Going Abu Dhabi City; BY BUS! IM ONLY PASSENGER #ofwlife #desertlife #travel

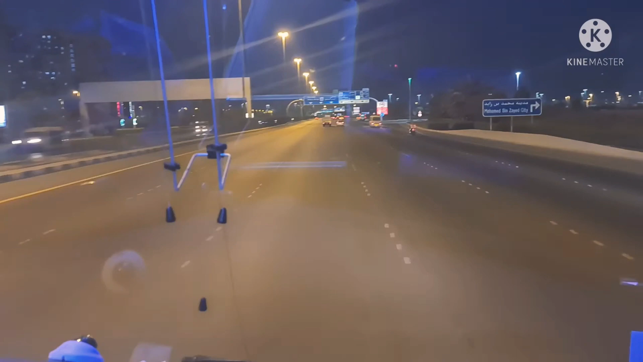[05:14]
Sorry, what area this one? Going Abu Dhabi, ha? Yeah. Napalabas na kami ng Musapa. Musapa Road. Going Abu Dhabi City. Nasa main highway na kami. Kasi kanina nasa loob kami ng ano eh. Industrial area ng Musapa. Ito na Abu Dhabi na. Ayan ang real car to Abu Dhabi.
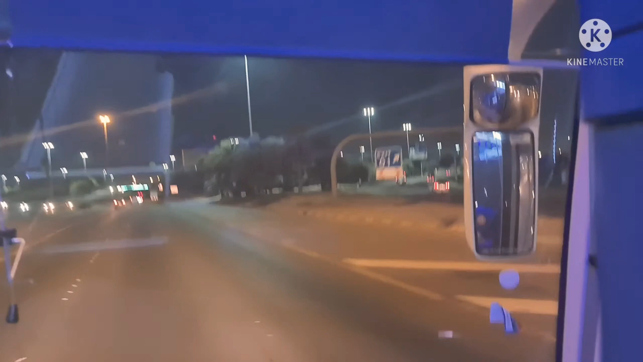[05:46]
Papuntang Musapa. Yun. Bilis magdilim. Ang ngayon dito, 7 o'clock ng half ng gabi.
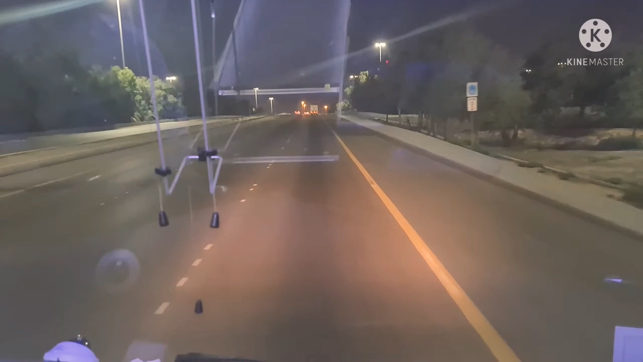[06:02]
Ang kami Abu Dhabi na kami. Approaching to Abu Dhabi. Para na.
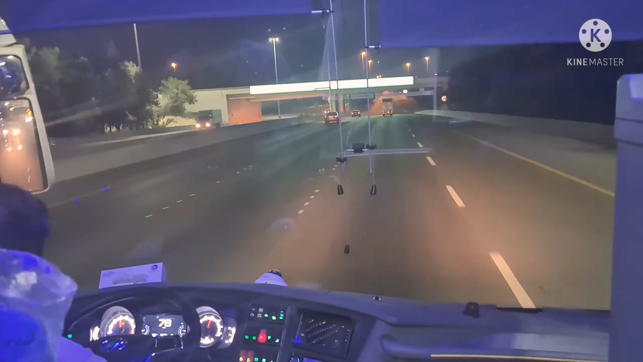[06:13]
Ganda ng sasakyan na to. Parang clean. Hindi mo maano yung kalog.
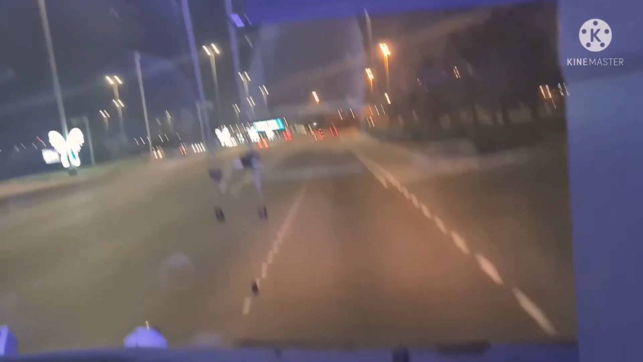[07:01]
Good at night, more life. Ito na kami sa ano. Kahapang pa rin ang usapan. Papasok na kami ng Abu Dhabi. Ang ganda ng street light dito. May mga parang parol sa poste. Ayan.